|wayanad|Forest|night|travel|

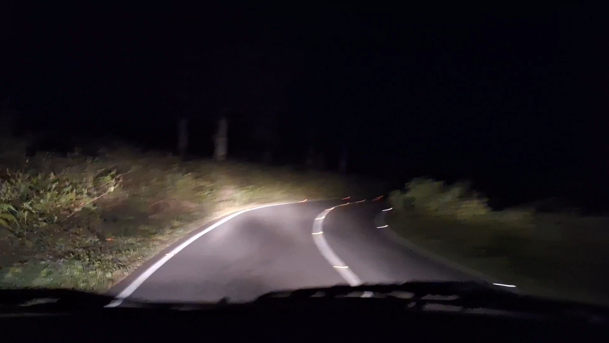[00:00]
കേസ് ഞങ്ങൾ ആരോരുമില്ലാത്ത കാട്ടിലൂടെ സമയം 12 മണി കഴിഞ്ഞിരിക്കുന്നു. ഞങ്ങളിതാ ഏകാന്തമായി കടന്നുപോയിക്കൊണ്ടിരിക്കുകയാണ്. ആനാ മുയൽ ഒട്ടകൊട്ടകം പോലെ.